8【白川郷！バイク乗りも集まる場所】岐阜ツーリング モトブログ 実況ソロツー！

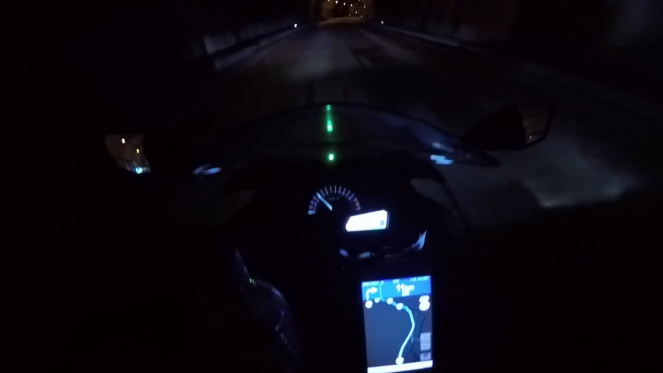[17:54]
うわうわうわほんと見えへんうわーやばっやばいやばい俺より前がいないもんで余計怖いし後ろは車が来てるしでもうもうもうほんとにあそっかライトトーク社員もいいんだあかんやん車前から来てるじゃん